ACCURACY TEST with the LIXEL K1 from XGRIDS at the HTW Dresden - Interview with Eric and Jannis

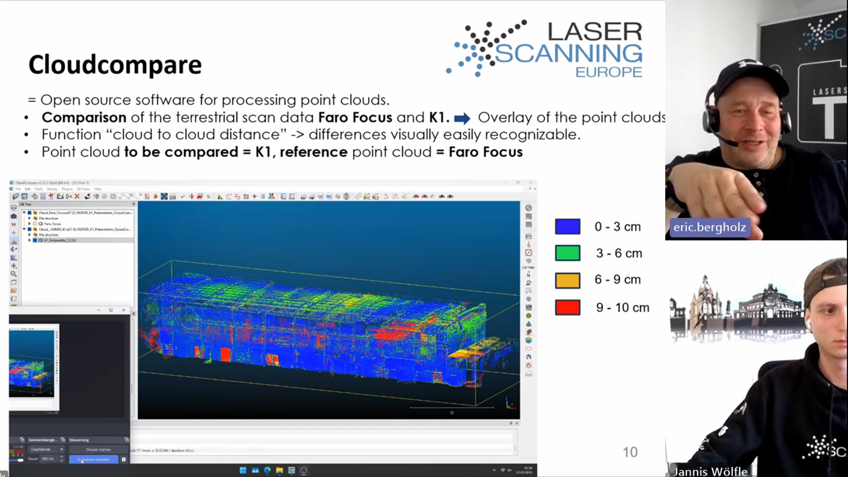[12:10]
so this mean but basically also there was left side there was like in like in what you call them like a gaussian see uh sheet so there was some display on the left side where you saw that there most points are inside of these uh three centimeters so yeah here we have this view so we see the side walls are pretty good and what we can see in the middle where we was not able to go in i think there we have the deviation so all the area like this gated area in the middle you you only walk outside so yeah and we can hear a spot at the bottom uh a little piece which has a higher deviations
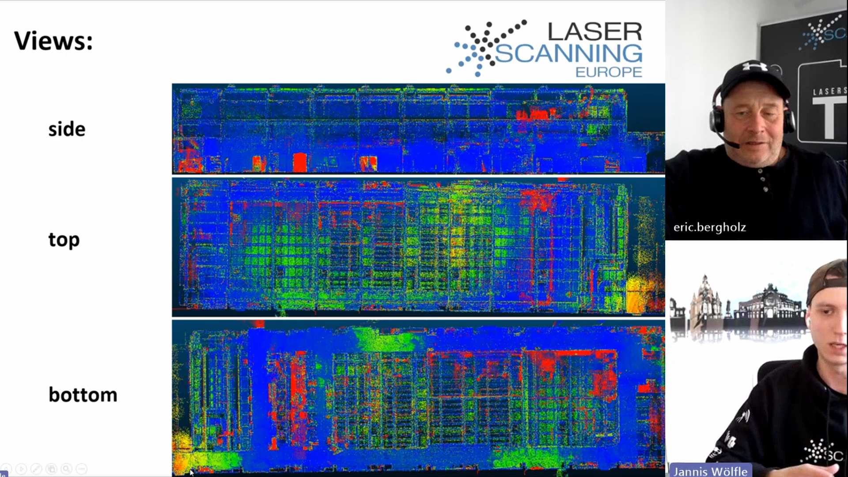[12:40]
and we did some research for that in an other software and we did it in point cap point code is also used to process point clouds and specialized in sectional views and i have created sections and measured in these deviations and the result was that the deviations in position are up to 3.5 centimeters
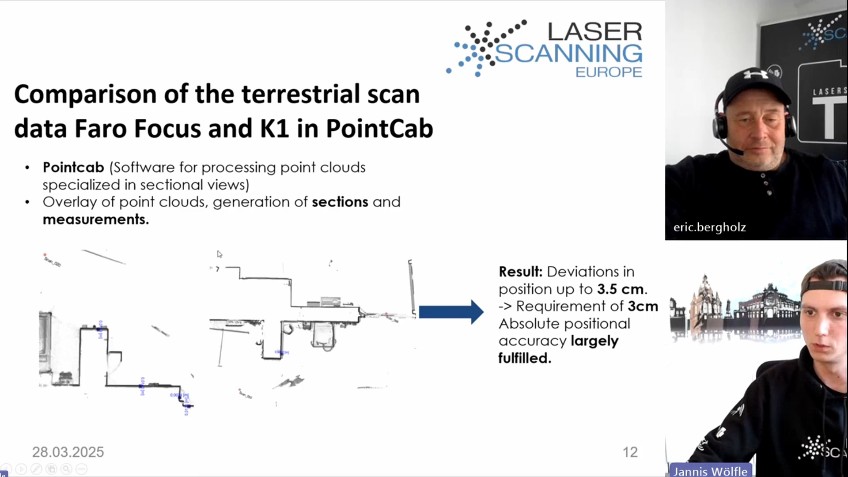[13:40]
but there's a subsidence in the center of the hall with a maximum value up to three centimeter which you also can see here these are the green areas and in the area marked in red which we can see here in the right bottom corner and we got a height deviation up to 8.4 centimeters so here you can see two screenshots from point cap and in which i did some